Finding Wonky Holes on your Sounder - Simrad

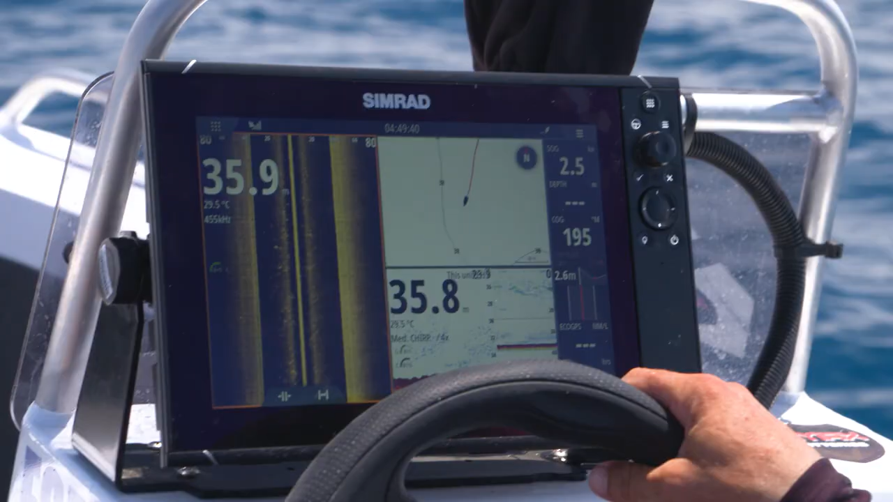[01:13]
My second window on the left hand side of the screen is also my largest window because it's going to show me the most information.
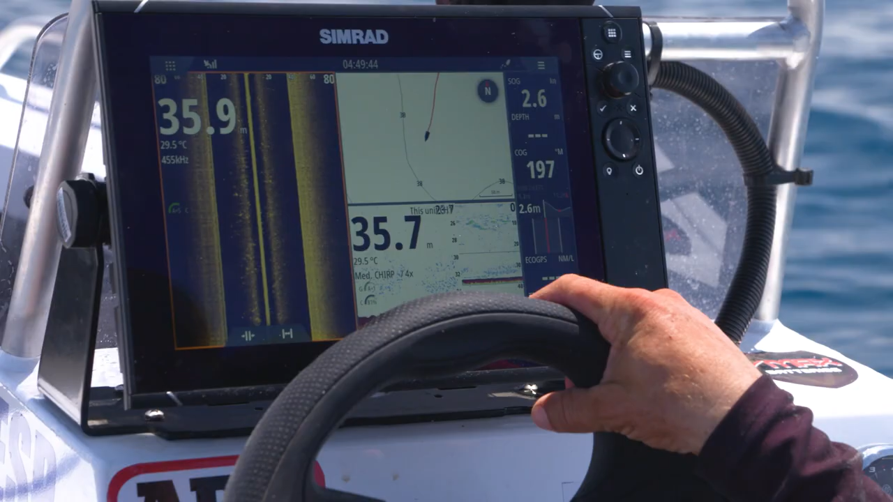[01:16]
On screen: water 29.5°C
And that is the side scan. We utilize side scan looking for ground, not to find fish. It doesn't give us the definition in deep water. We run it on 455 kilohertz, which is your transducer frequency. That can be altered due to the water depth of your fishing. When we're fishing this 30, 40, 50 meters, 455 is selected, and it will highlight lumps, or in this particular case, wonky holes, which are depressions in the seabed.
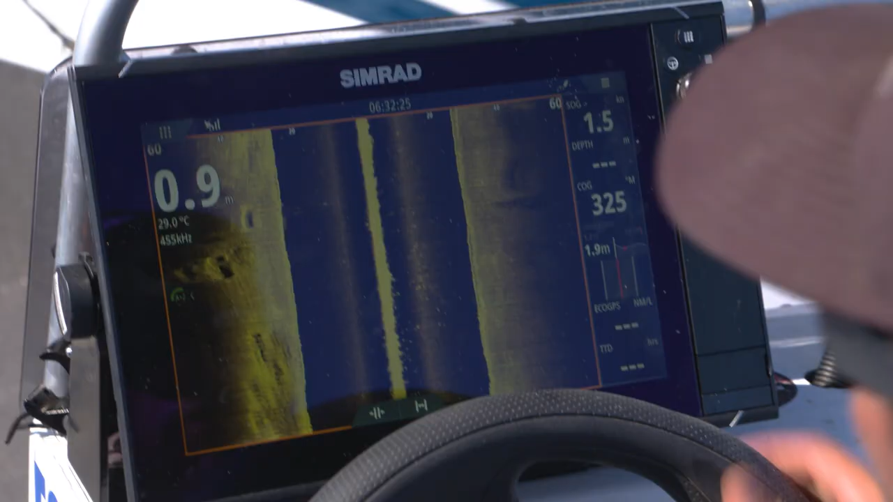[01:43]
On screen: water 29.0°C
What a wonky looks like on side scan is a dark lump,
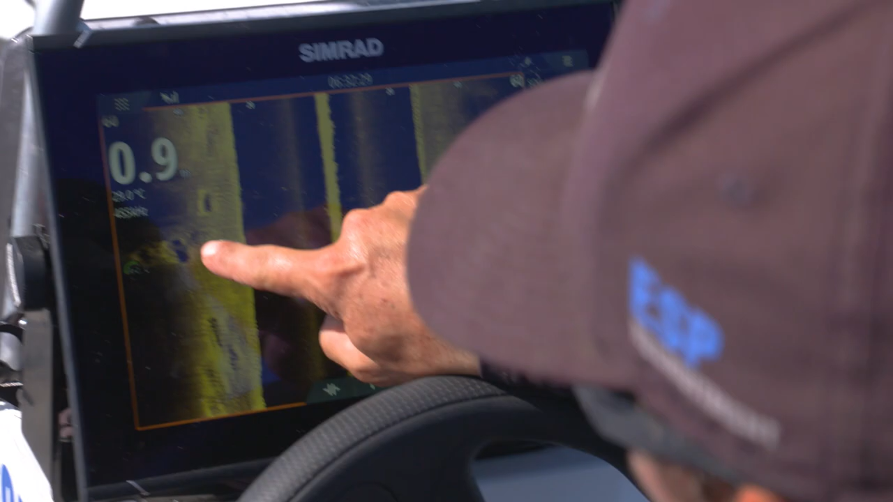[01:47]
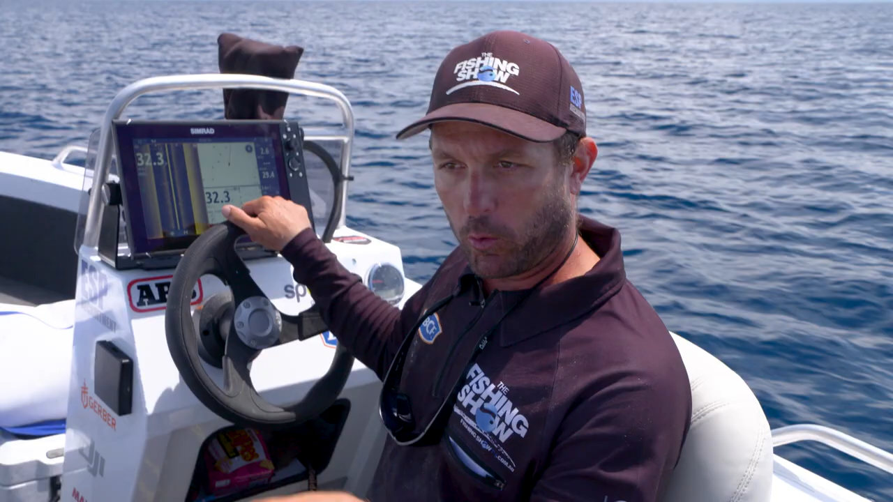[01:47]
usually with a slight raise around it, but it will shadow very dark in the middle.
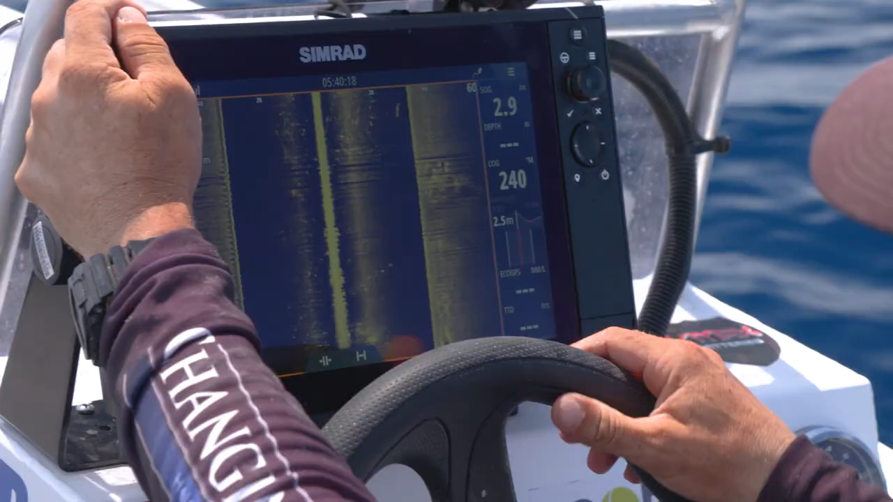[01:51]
So we've found ourselves a nice little wonky hole just here.
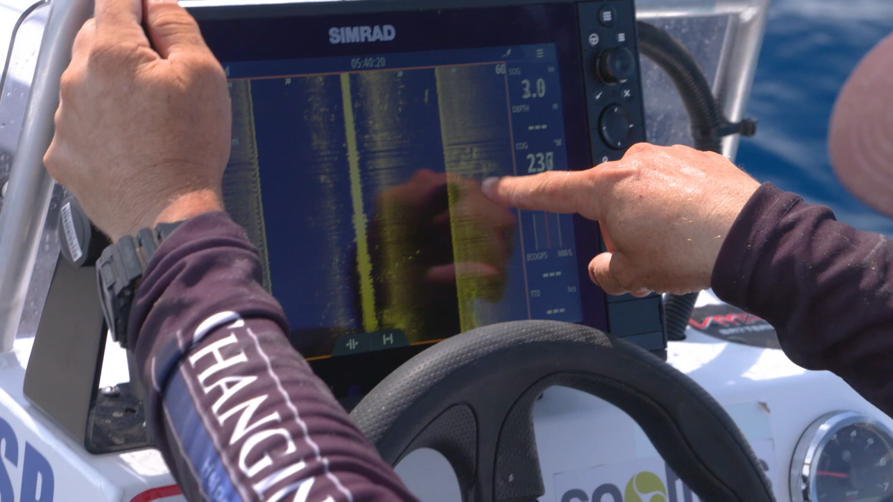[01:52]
Now we just mark it by tapping the screen. Place our cursor right in the center of the wonky, so we know where you pinpoint accuracy.
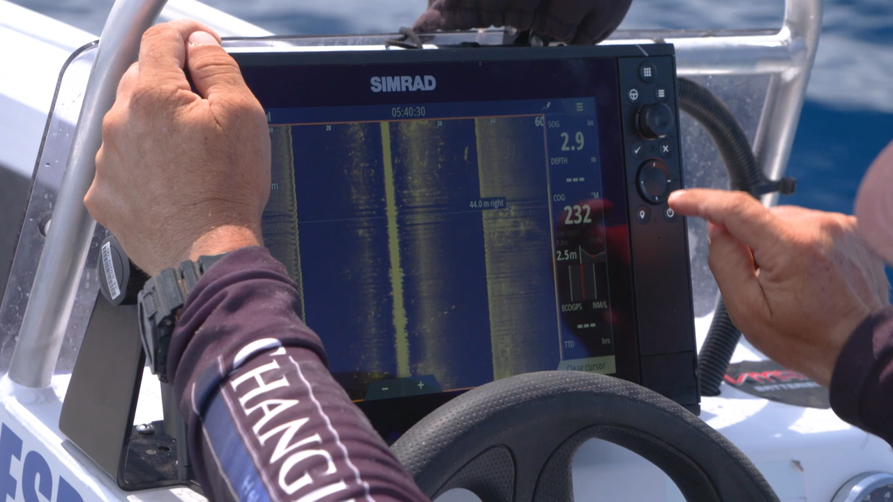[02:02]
Mark, and then we change our screen. Come back over the top of these wonkies just here that we've marked.
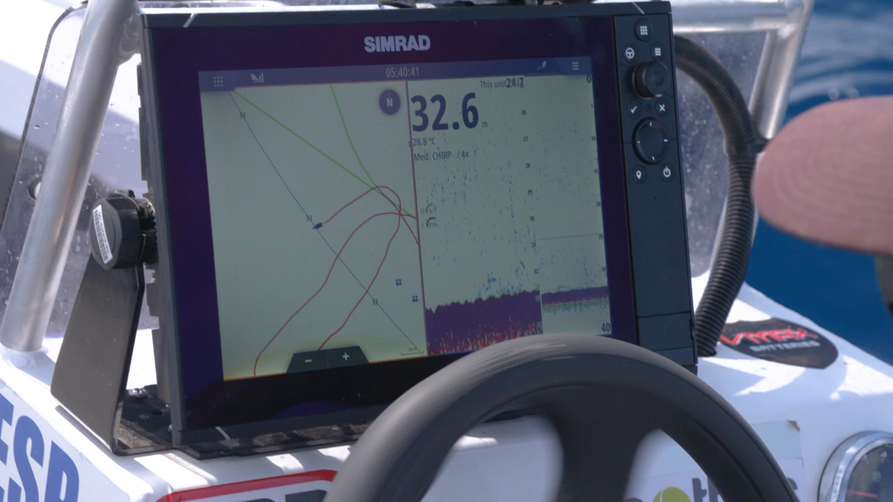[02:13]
We're already starting to see some fish and bait sitting on top. We've now marked the wonky hole, and this is where things get a little bit exciting.
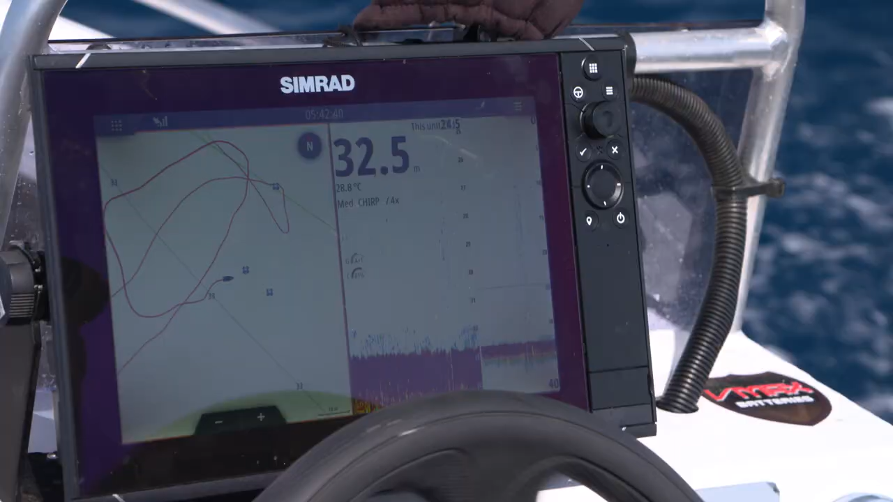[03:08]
So these are the three wonkies we've just marked.
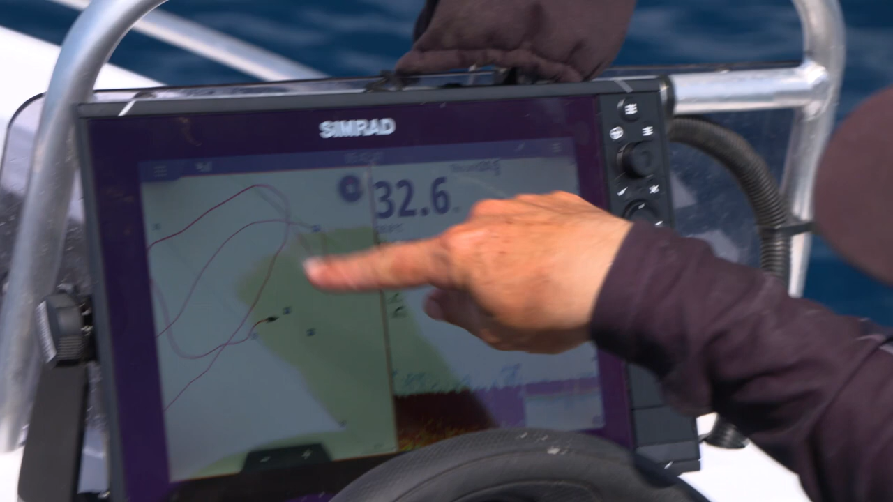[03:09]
These are all within 20 metres of each other. We're just about to drive over the top of one now, and you can already start to see the life in the bait sitting right on top of the hole. We're utilizing the split screen function, which has given us the full water column on the right, and the left is a zoomed in, very detailed image of what's happening tight to the bottom.
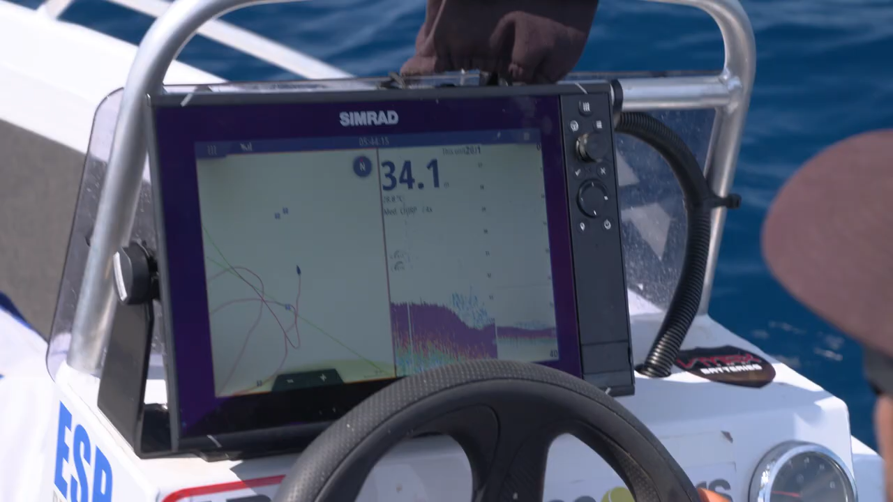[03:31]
As you can see how important it is to have a split screen, this depression here is about a metre deep that we've just gone over over the top of the hole, but on your standard sonar it doesn't show very much detail at all. You can see the life sitting right inside the hole.
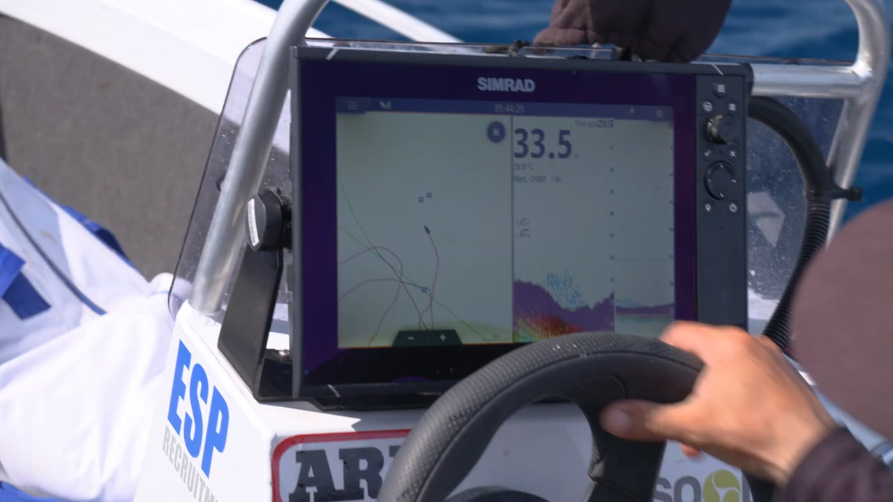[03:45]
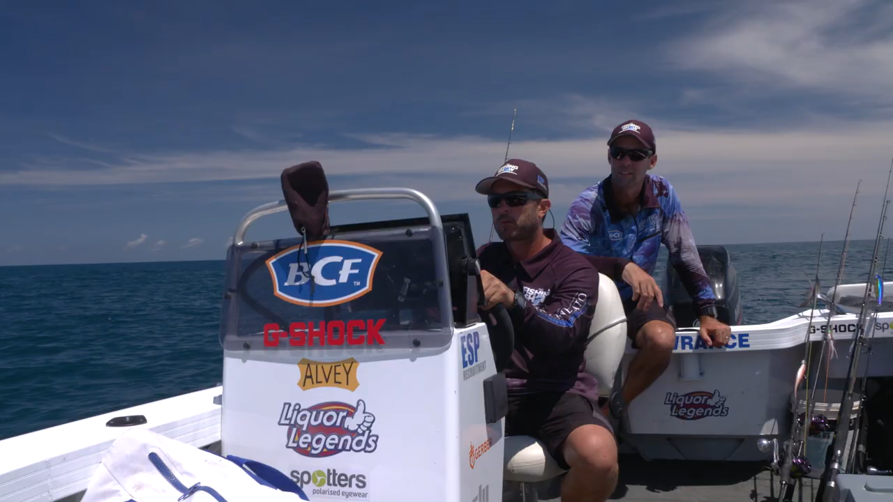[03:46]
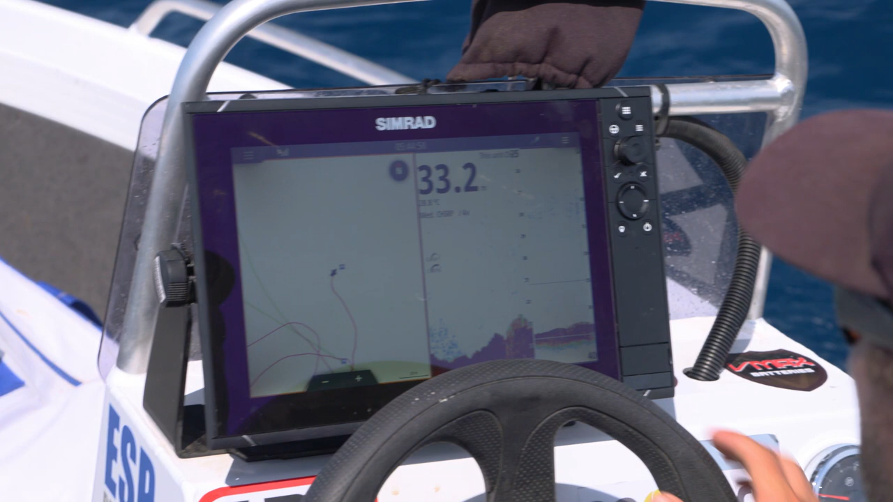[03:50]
And as we come out of the other side of the hole, we can really start to see the life that's sitting tight on the bottom.
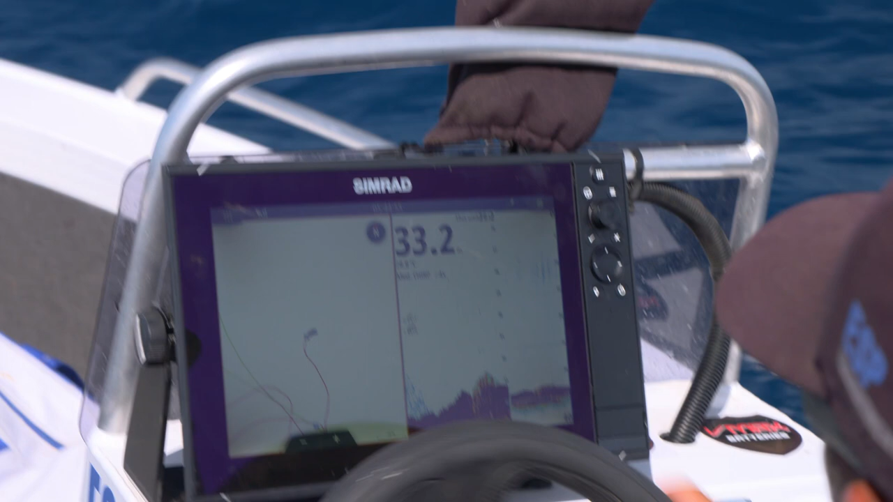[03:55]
I think this is a really good spot to probably drop a bait.
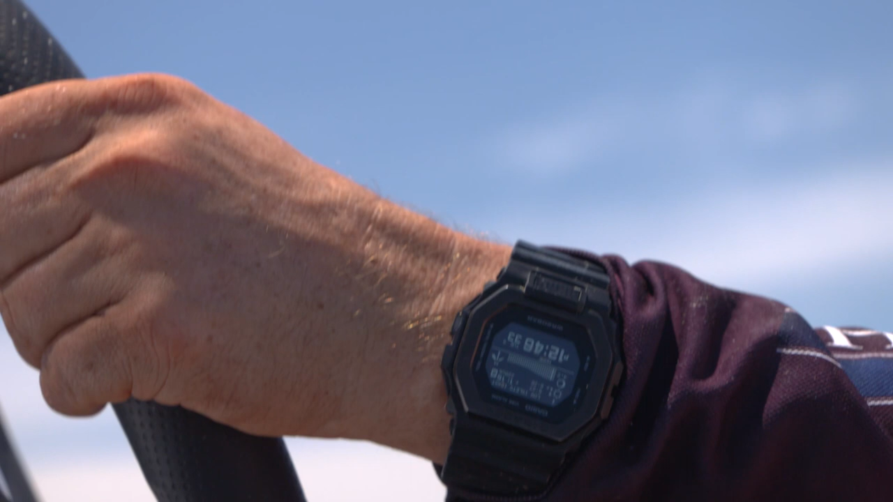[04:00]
Utilizing the functions on your sounder can really highlight detail, and with wonky holes, we can see the start of the depression here with the bait sitting sort of to the front.
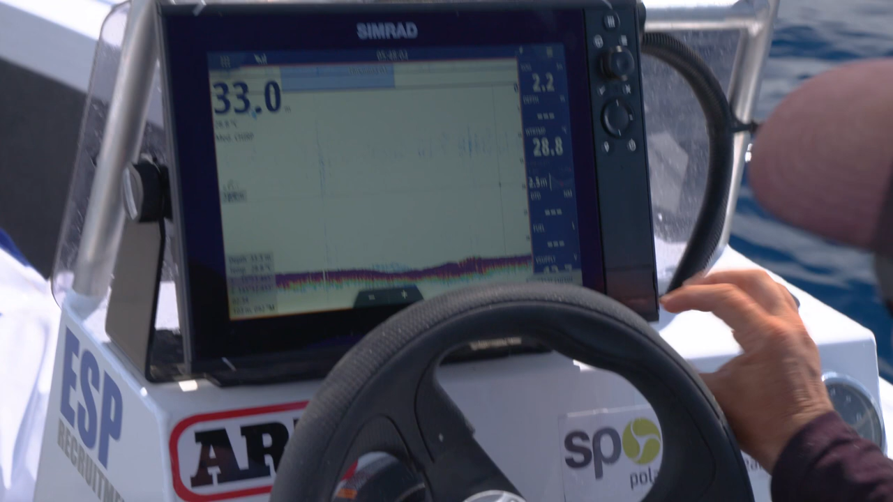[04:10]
If we come right down here and start zooming in, we can actually see where the hole forms under the seabed.
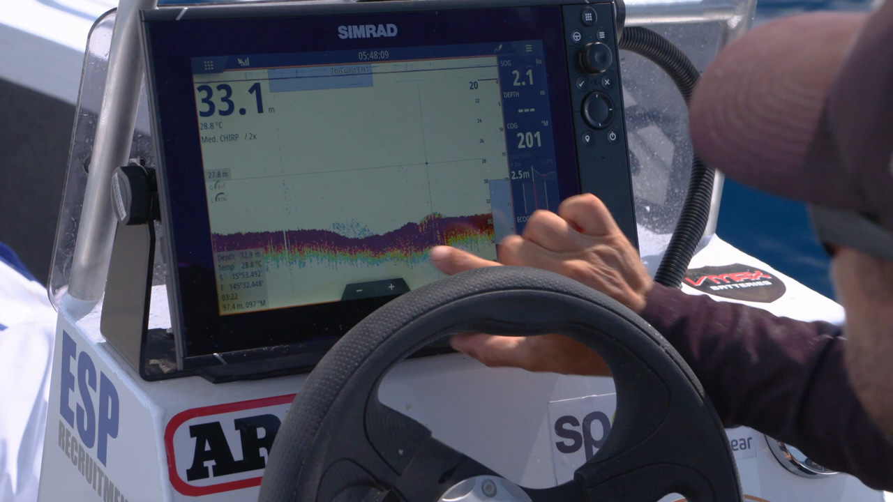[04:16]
On screen: depth 33.1 m, water 28.8°C
These are the types of details you need to find when you're looking for Nanny Guy.